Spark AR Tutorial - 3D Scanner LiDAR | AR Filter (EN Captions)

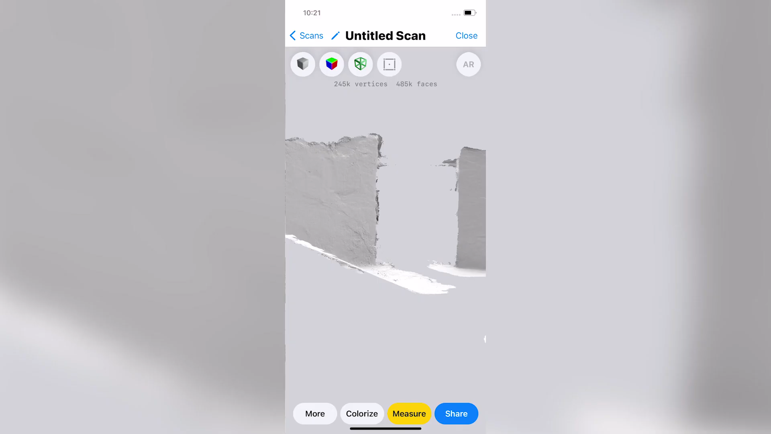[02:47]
En un principio aparecerá la escena sin textura.
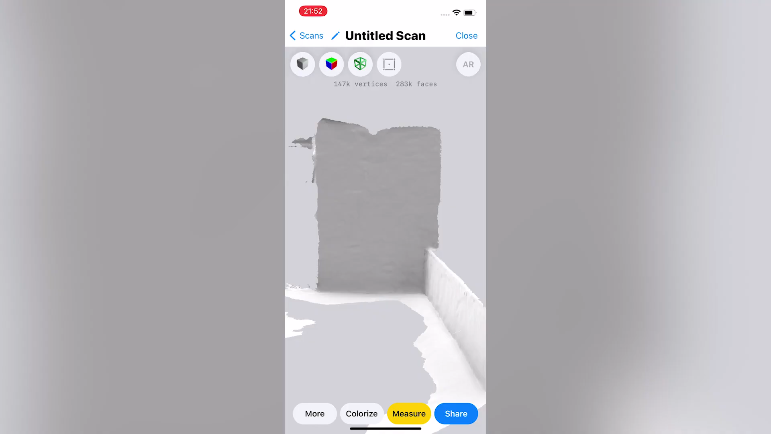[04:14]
Quiero que te fijes en los números. Ahora que hemos simplificado toda la escena, nuestro objeto 3D tiene 147 mil vértices y 283 mil faces.
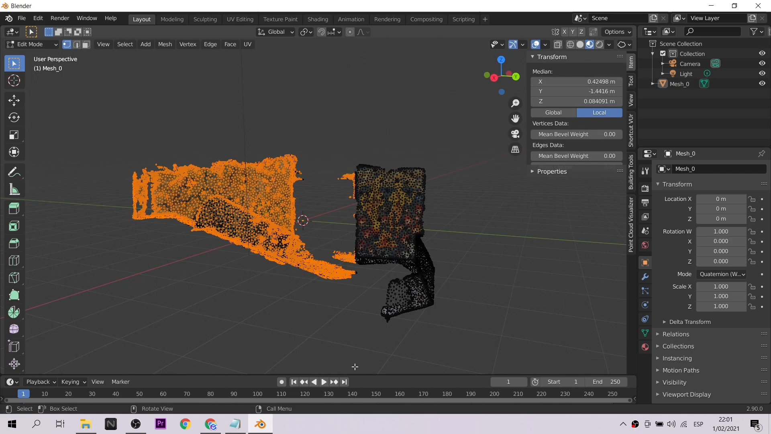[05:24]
El archivo está muy bien tanto en vértices como en escala.